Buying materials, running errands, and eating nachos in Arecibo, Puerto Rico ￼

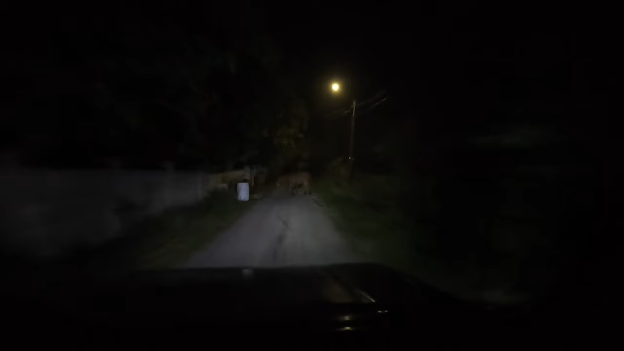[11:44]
There's that one. That's a new one. That head stall is barely hanging. Yeah.
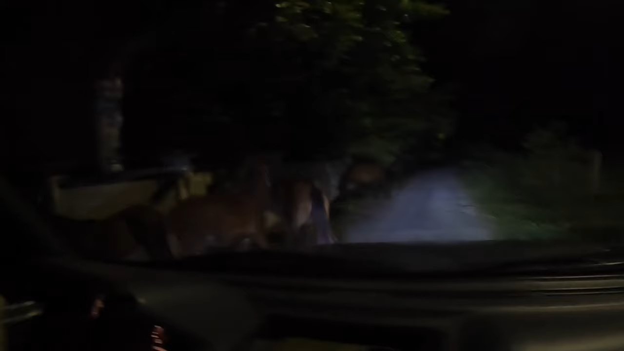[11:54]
It's that mare. It's not the one that kicked me, though. Uh-uh.
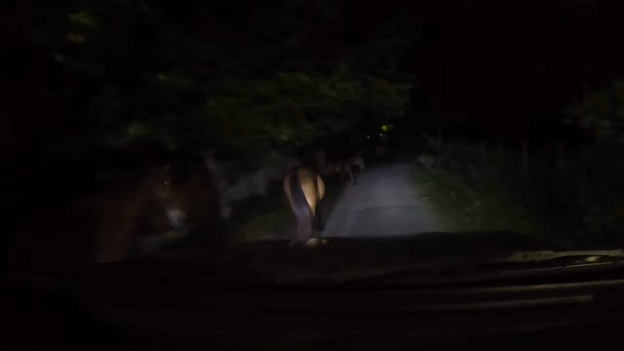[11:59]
Oh, we have head stalls.
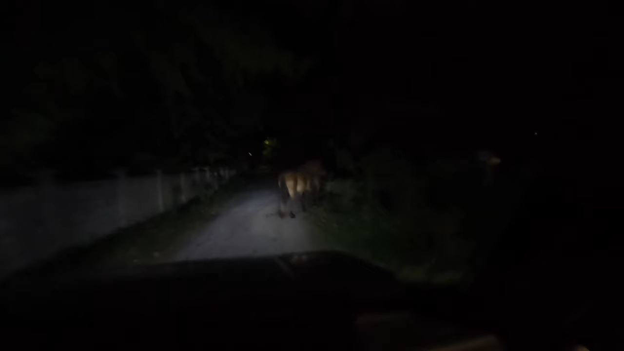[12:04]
I noticed that. They're like, we broke three and we joined the game. That one's going to have no head stall before too long.